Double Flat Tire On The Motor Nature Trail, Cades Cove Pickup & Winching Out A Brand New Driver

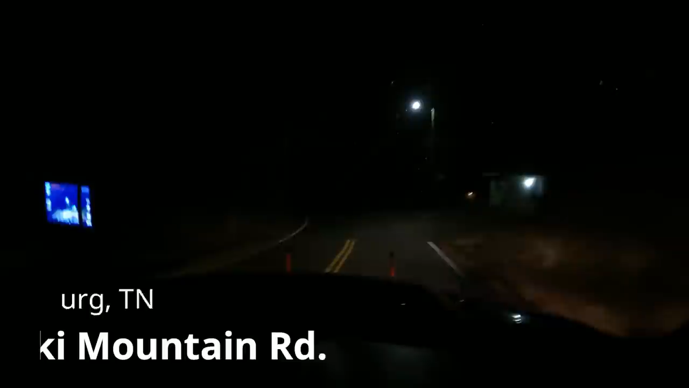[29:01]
At night. Your destination will be on the right. So it's about 7:45. We had a fella texting us saying that his 16-year-old daughter just turned 16 today and crashed her car over here in the ditch. We have a police officer down here with her. So that is what we're doing.